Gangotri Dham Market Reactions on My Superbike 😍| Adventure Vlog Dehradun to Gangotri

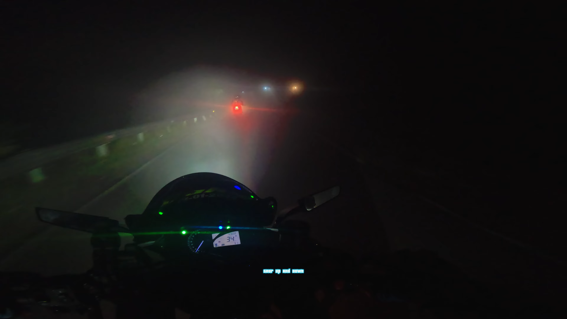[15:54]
इससे अपने भाई से 15 मीटर भी पीछे चल रहा हूँ ना तो मेरी विजिबिलिटी खत्म हो जा रही है।